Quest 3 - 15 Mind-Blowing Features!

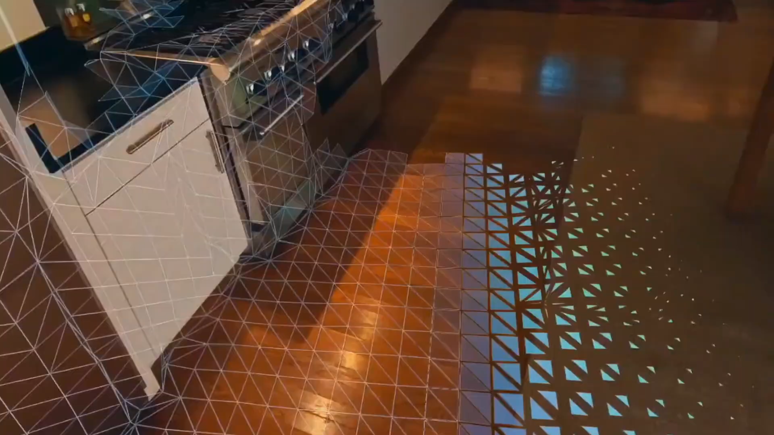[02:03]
The cameras are indeed full RGB cameras which means
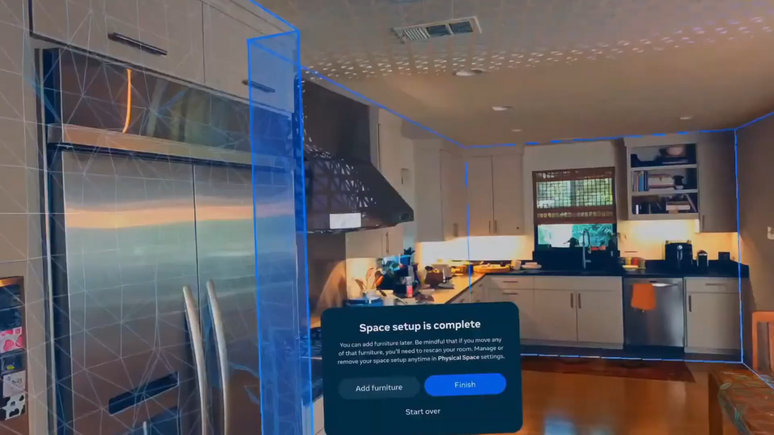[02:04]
when you enable pass through you'll be able to see your